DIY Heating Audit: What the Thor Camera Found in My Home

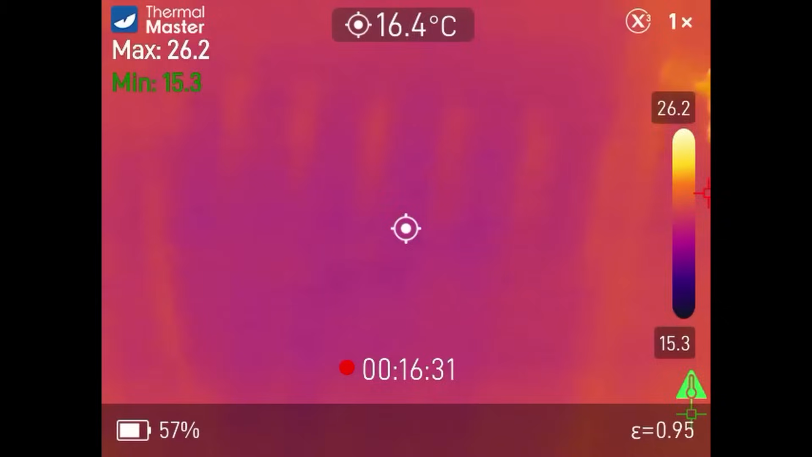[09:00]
On screen: spot 16.4°C
That's it. That was a good chunk of air in there.
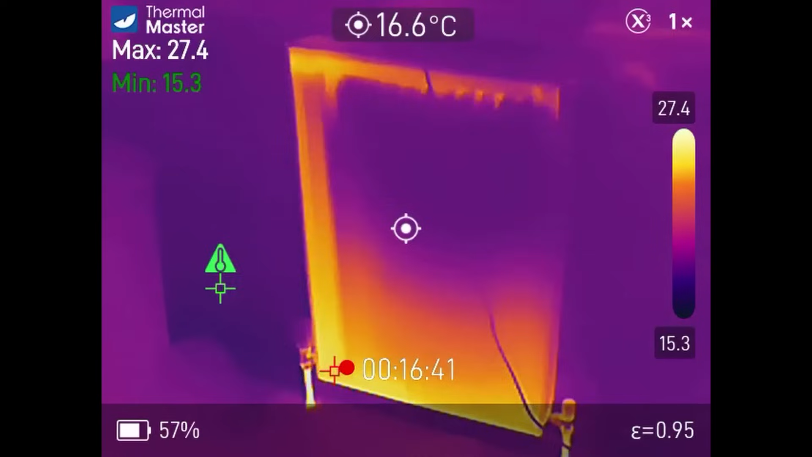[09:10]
On screen: spot 16.6°C
You can see already it flowing up to the top. Let's go and do the towel rail.
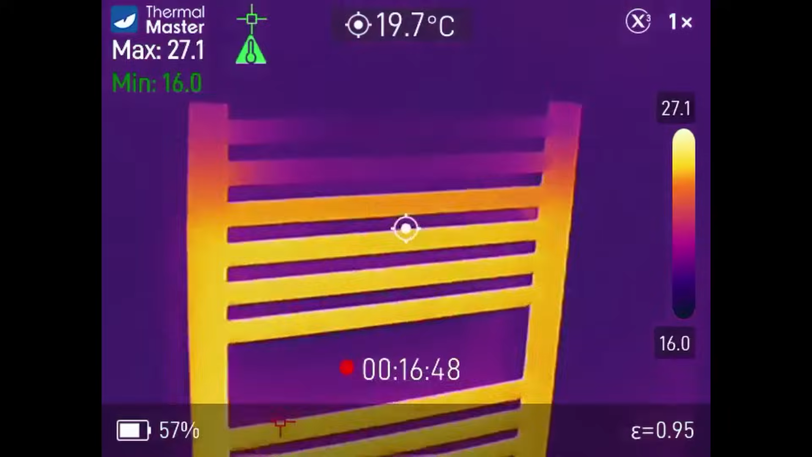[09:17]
On screen: spot 19.7°C
Just still not warm at the top. On this side.
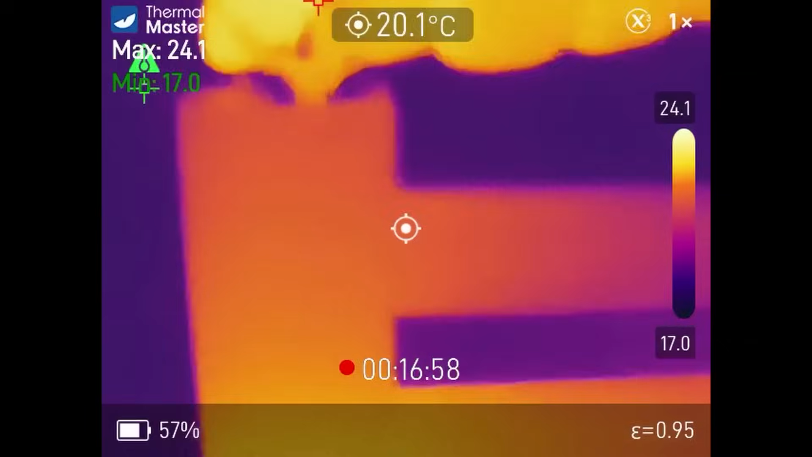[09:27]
On screen: spot 20.1°C
Maybe you can hear that.
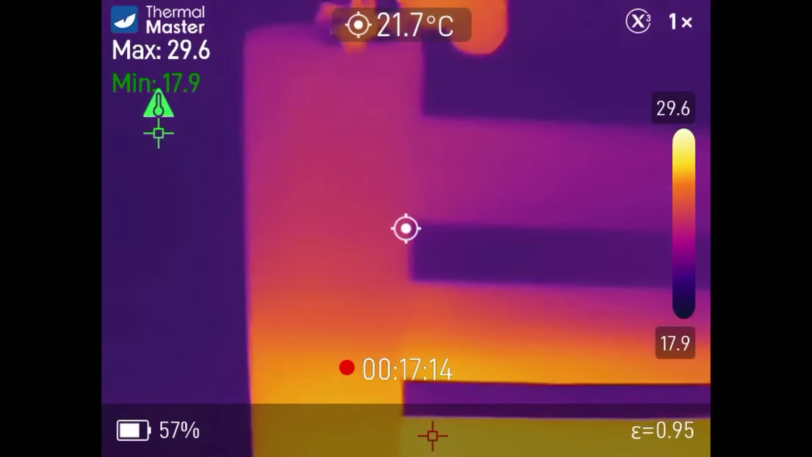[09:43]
On screen: spot 21.7°C
Maybe you can hear that.
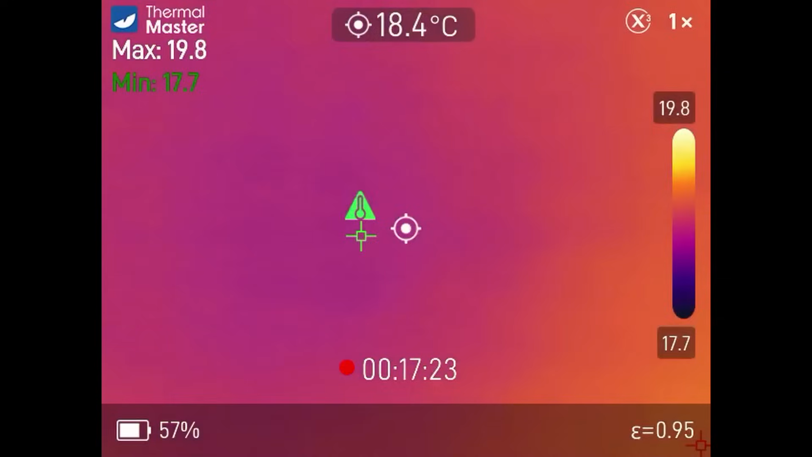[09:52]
On screen: spot 18.4°C
Wow that didn't look like a lot.
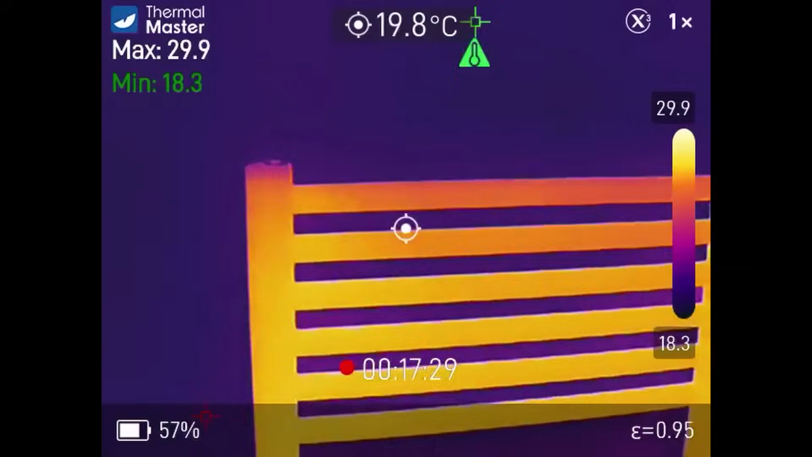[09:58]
On screen: spot 19.8°C
Only looked like a small strip at the top but that
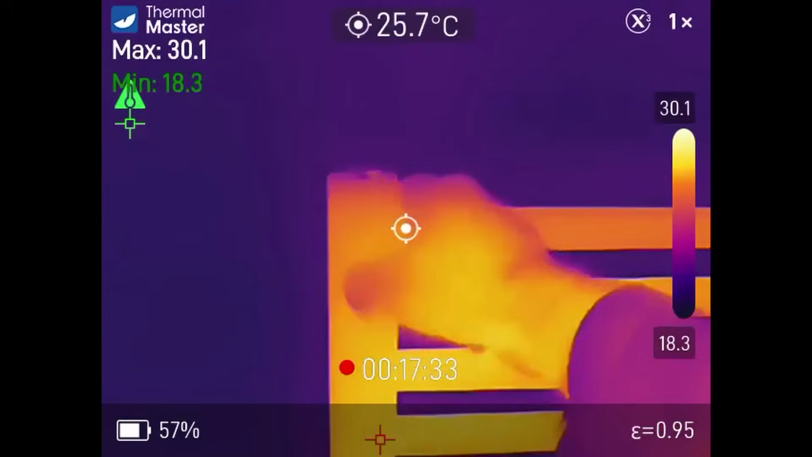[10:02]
On screen: spot 25.7°C
took a lot of bleeding to get all of that air out. What are you thinking so far? Is this the way to deal with your heating system turn on? I can hear a bit of airflow. What's the system pressure looking like? Yeah because we've bled out so much air we're down
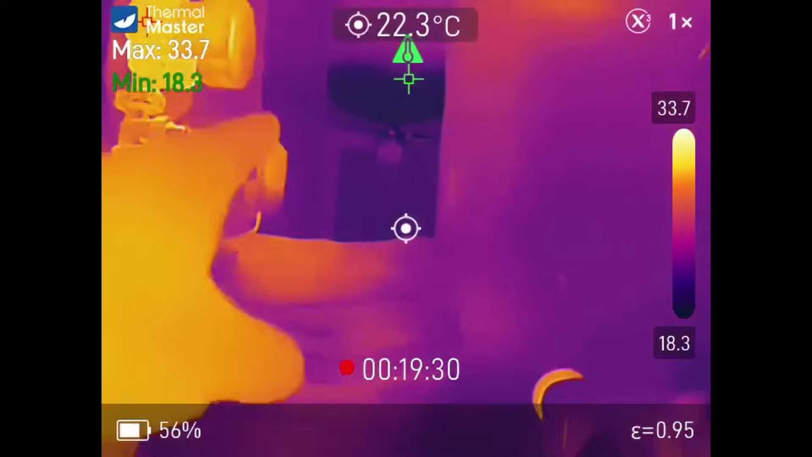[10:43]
On screen: spot 22.3°C
There we go tops up up back up to one and a half bar. Let's give it a final check over now.
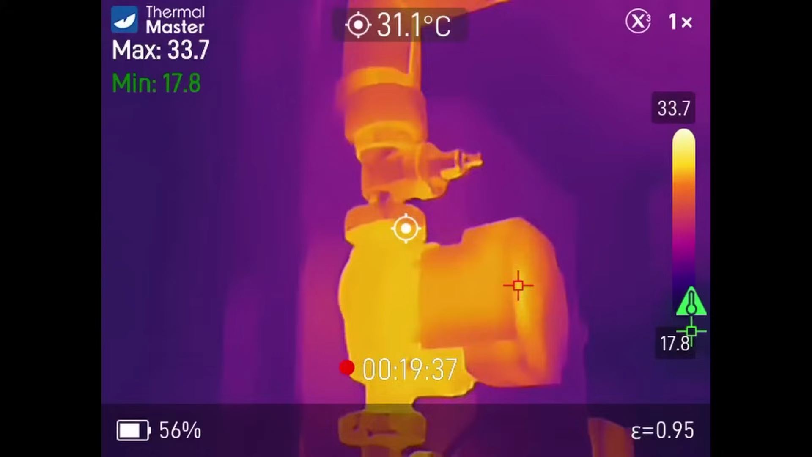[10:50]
On screen: spot 31.1°C
We've got the flow temperature up at 33 degrees. Excellent.
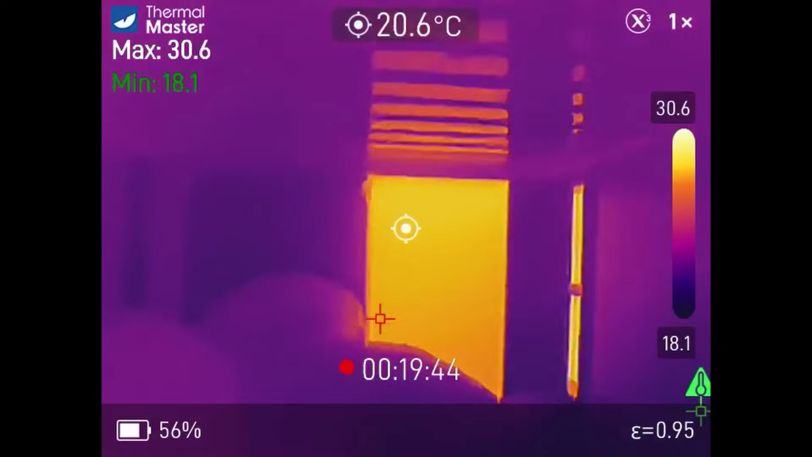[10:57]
On screen: spot 20.6°C
That rad looks perfect. This was the one that was off.
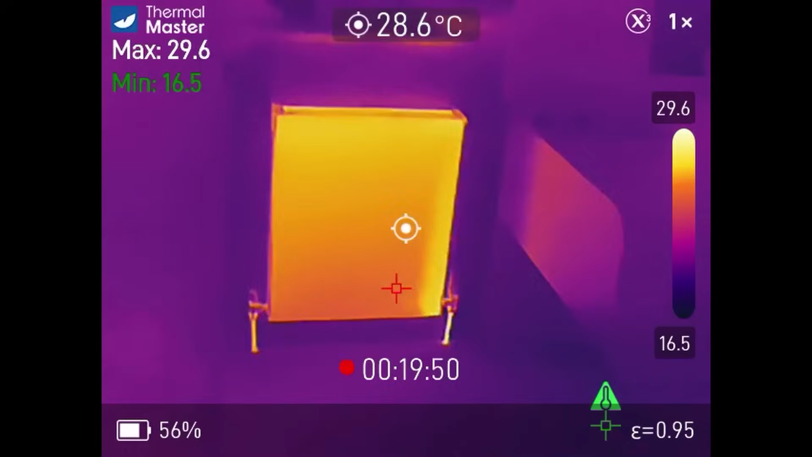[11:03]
On screen: spot 28.6°C
Looking good. Nice. I can still hear a few air bubble noises in the system.